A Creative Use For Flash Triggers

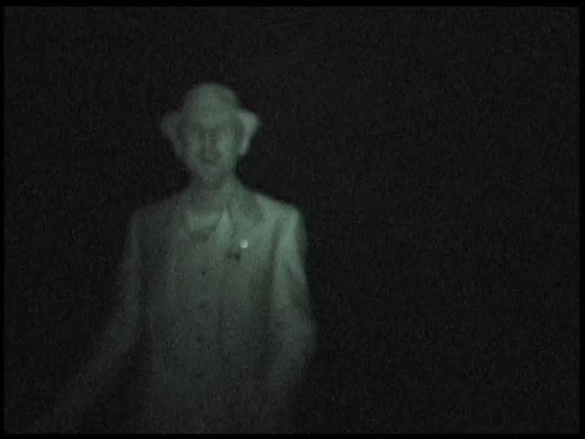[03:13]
But fear not, we've got our night shot over here, so you'll be able to see what I'm doing. So here we go. I'm gonna step over to the camera.
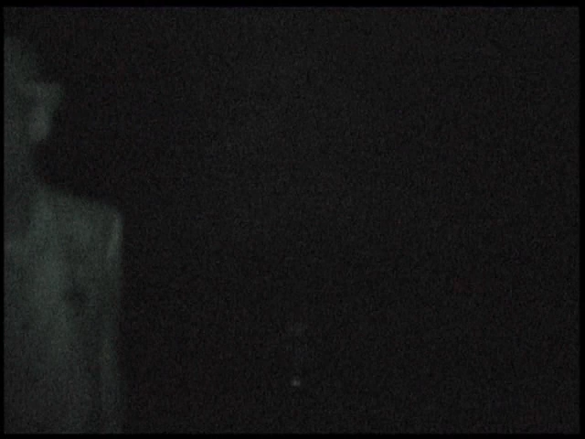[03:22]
I'm gonna take my remote, and I'm going to turn it on. Now it's completely dark, the shutter's open, but it's not picking up anything. So I'm aiming my light at the floor, go to my pre-focus spot.
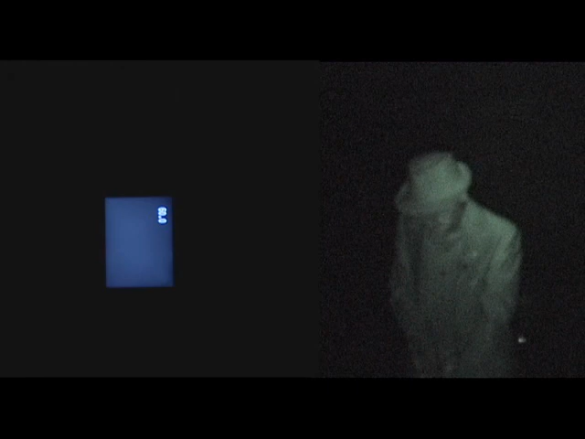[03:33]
I'm going to concentrate the light into one tight beam.
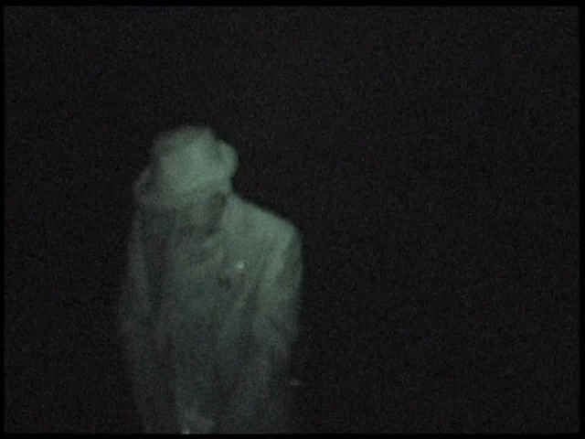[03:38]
I'm gonna cover it with my hand. I'm gonna reach up towards the center, and then I'm gonna draw a little heart.
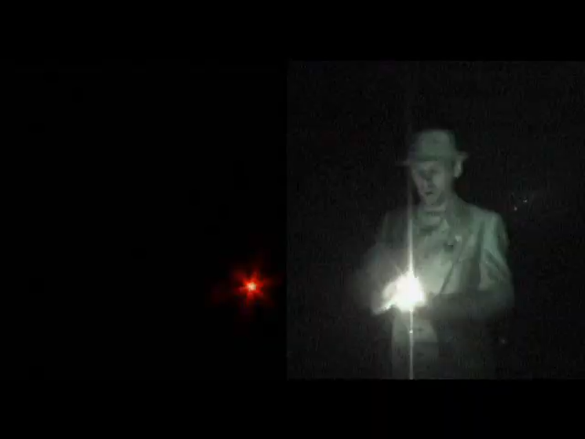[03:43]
Uncover it with my hand. Okay, cover it back with my hand. I'm gonna turn it off, put it back in my pocket. I'm gonna reach over and grab my other light, and then I'm going to do the same thing. I'm going to draw a little heart monitor squiggles. Okay, turn it off, turn it back on, turn it off. Okay, now I'm going to stand in place, and I've got my flash remote in my hand.